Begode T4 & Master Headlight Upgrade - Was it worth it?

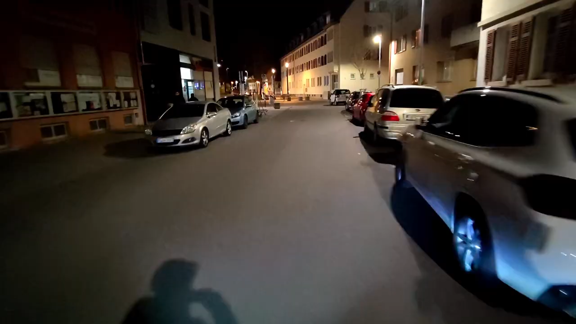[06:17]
And here you see another example of where the light goes.
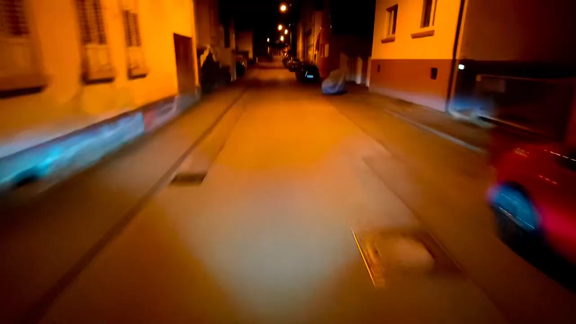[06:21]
That's why I used this blinky mode. Just to show you where it goes.
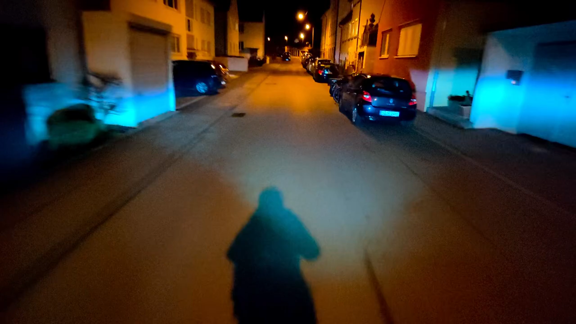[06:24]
I usually don't use this flashing mode.
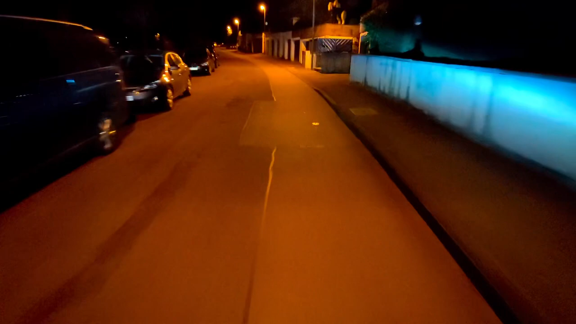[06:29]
And the only thing I really don't enjoy about this light is accelerating and braking. This wheel just really moves up and down a lot. But I mean that's my wheel and not the light.
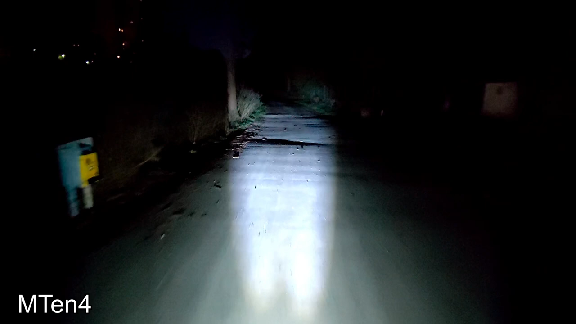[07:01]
I would say you can see all the bumps and everything in the night. And yeah that's it already. So I hope this video could help you to decide if you want to replace your Begoat M10 4 light with another light.